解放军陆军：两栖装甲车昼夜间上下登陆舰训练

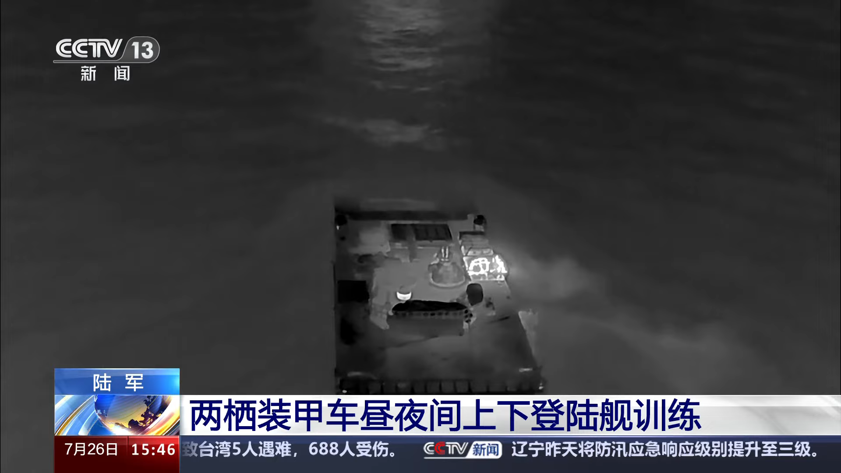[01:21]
得到舰上指挥所许可后，驾驶员紧盯夜视仪和显示终端，
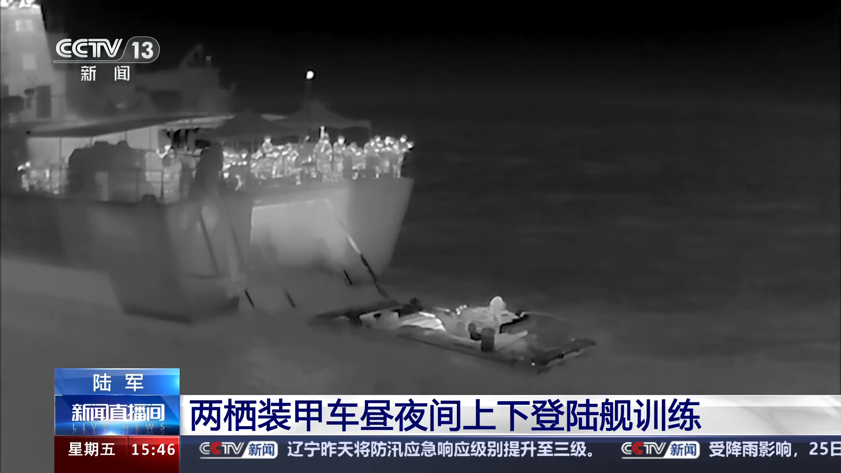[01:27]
不断操纵调整修正战车航向。